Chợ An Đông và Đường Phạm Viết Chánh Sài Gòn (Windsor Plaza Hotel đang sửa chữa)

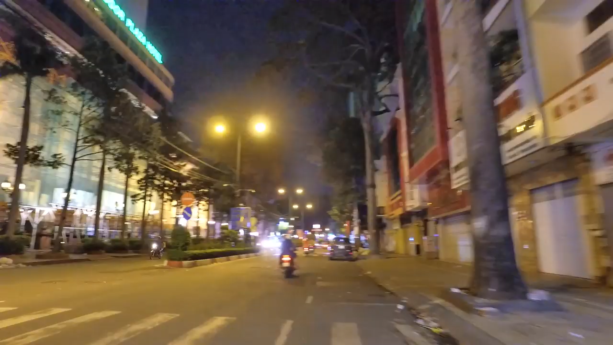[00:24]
Ngày nay cái khách sạn Windsor đang được sửa chữa lại nè.
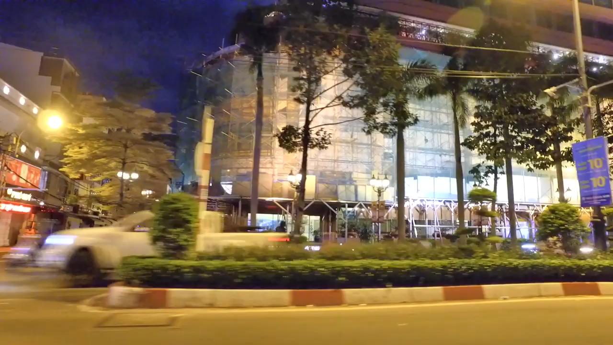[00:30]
Làm lại cái bề mặt. Nếu như ngày xưa các anh chị và các bạn đã có thời gian đến Sài Gòn và đã từng ở khách sạn New World thì khách sạn Windsor thì
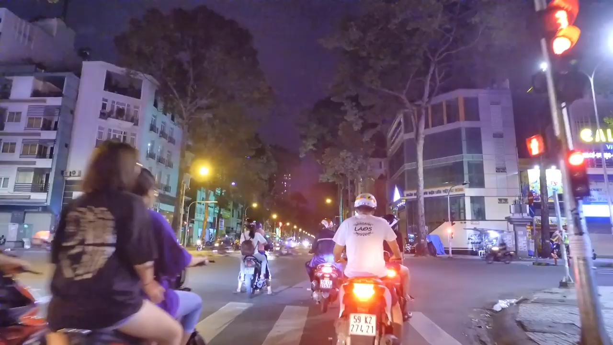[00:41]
Sài Gòn về đêm thì rất là mát mẻ. Hôm nay nhiệt độ khoảng 26-27 độ buổi tối. Chiều nay thì tưởng đâu là mưa rồi nhưng mà cuối cùng không có mưa nên chúng ta mới có dịp gặp nhau ở cung đường như thế này. Và bên tay phải ngày xưa là trường Bác Ái.
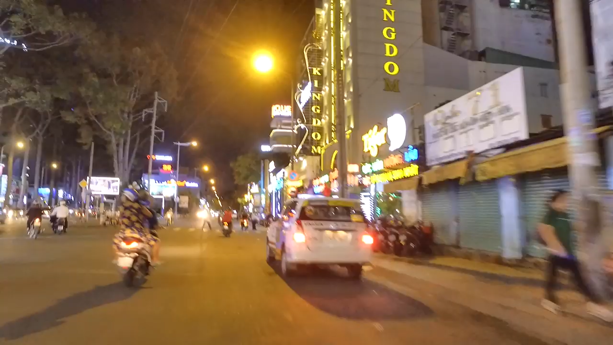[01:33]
Và còn đoạn này có karaoke Kingdom, rồi karaoke Avatar. Và bên tay trái chúng ta đó là đường Hồng Thập Tự với rất là nhiều nhà sách. Và nơi đây có một cái công viên nhỏ. Theo thẳng hướng này chúng ta sẽ đi về chợ Vườn Chuối. Em xin chào tất cả cô chú anh chị và các bạn.
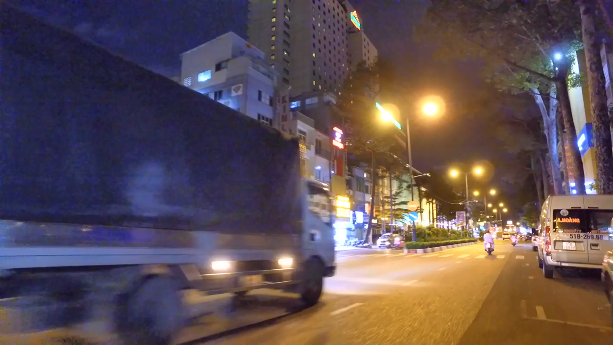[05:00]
Thì ngày xưa đối với khu vực này có một cái hồ bơi, hồ bơi Yết Kiêu, nên thành ra chúng ta có con đường Yết Kiêu. Nhưng mà ngày nay thì hồ bơi Yết Kiêu đã dời về cầu Thị Nghè rồi ha, sở thú. Và ngày nay cái khách sạn Windsor đang được sửa chữa lại nè,
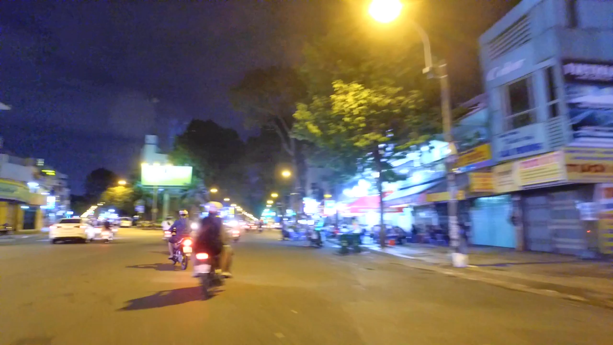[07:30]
Sóc Trăng, Cần Thơ, Trà Vinh. Và nơi đây nếu mà có hai ngã rẽ, bên trái thì chúng ta sẽ đi đường Nguyễn Hoàng, và bên phải là cái đường Thành Thái, Thành Thái năm xưa và An Dương Vương ngày nay. Đối với con đường An Dương Vương ngày nay thì về đêm rất là không đông cũng không vắng, ban ngày thì rất là đông nha, tại vì ban ngày có những cái dịch vụ
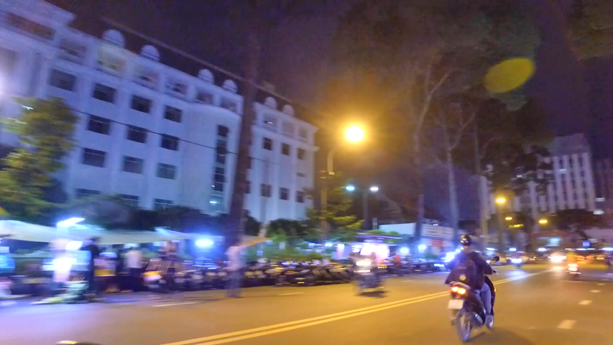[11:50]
Và bên đây là quán cà phê
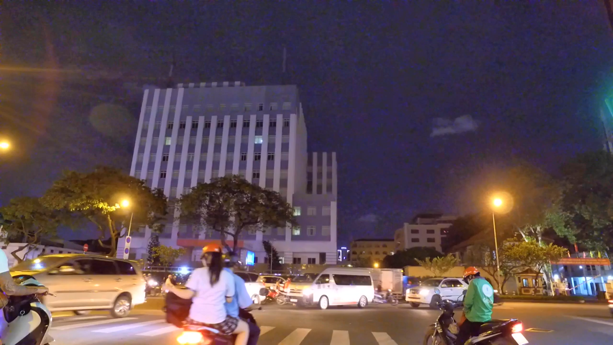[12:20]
Thẳng trước mặt chúng ta đó là Bộ Nội vụ, Bộ Công an.
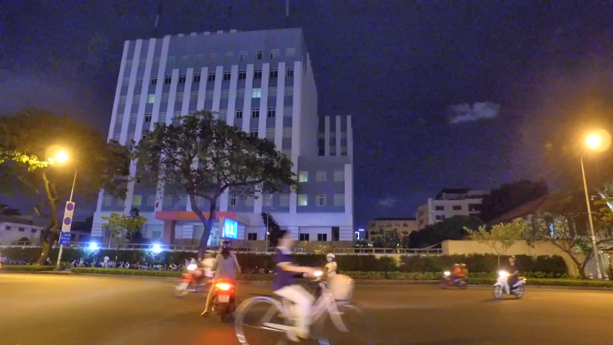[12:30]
Rồi chúng ta sẽ quẹo phải là đi đến chợ Nancy, và mình quẹo trái đi đến đường Phạm Quyết Chánh. Với con đường Phạm Quyết Chánh ngày hôm nay thì chuyên thì buổi ban ngày, buổi chiều bán rất là nhiều cái món gọi là thịt dê, thịt rừng, thịt heo, mọi rồi thôi nhiều lắm, những loại thịt tươi sống.
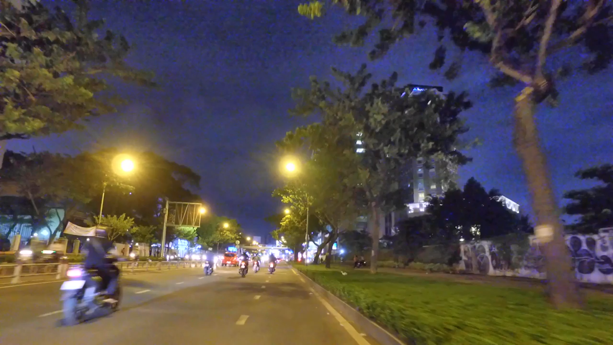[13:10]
chỉ có những cái karaoke, Kingdom, Avatar, rồi một cái nhà hàng nhỏ nhỏ. Và nơi đây có một khách sạn 5 sao Now Zone. Nếu mà ngày xưa các anh chị không gần đây, khoảng 5-10 năm lại đây, thì các anh chị có dịp về Sài Gòn thì chúng ta cũng hình dung được khu vực này ha. Khách sạn Nitco, trung tâm mua sắm Now Zone.
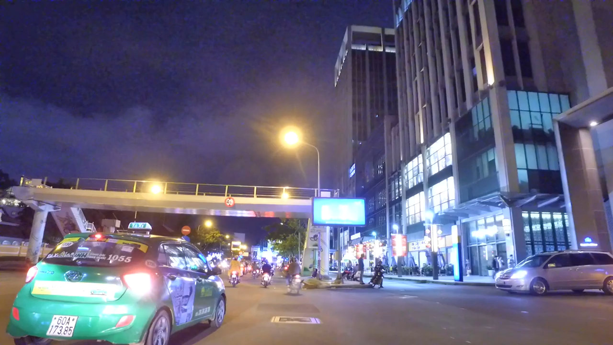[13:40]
Và bên tay trái chúng ta đó là ngôi trường mang đậm kiến trúc của thời xưa,
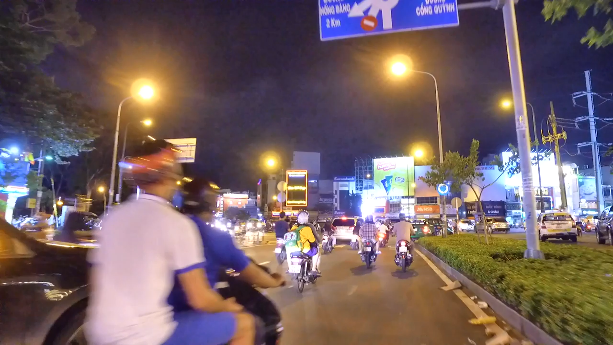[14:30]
đường Lý Thái Tổ, rồi Hồng Thập Tự, rồi Hồng Vương, rồi Nguyễn Quang. Và nơi đây có một cái nhà hàng, đó là nhà hàng Phúc An Khang, cũng rất là nổi tiếng.